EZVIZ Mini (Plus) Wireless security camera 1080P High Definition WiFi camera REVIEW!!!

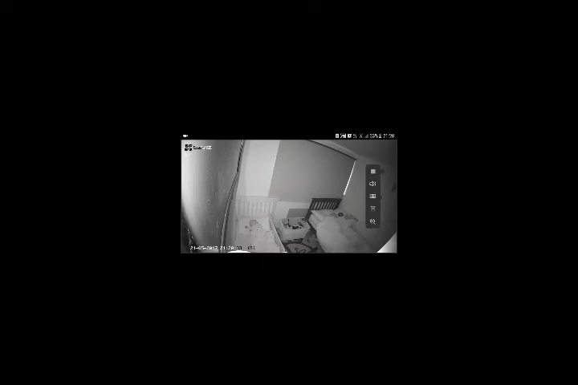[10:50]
If I turn it back to get the functionality. So, now we're in portrait mode again. I hit the record button. And you can see then at the top of the screen.
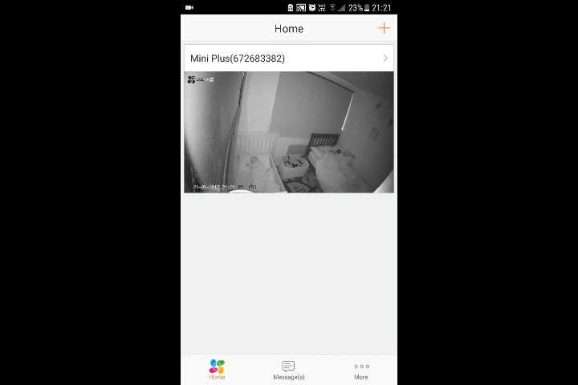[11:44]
My wife has it on her iPhone. And it works exactly the same on both. Yeah, quite seamless user interface. So, overall. I'm happy enough with the app. I'm happy enough. I'm happy enough. I'm happy enough.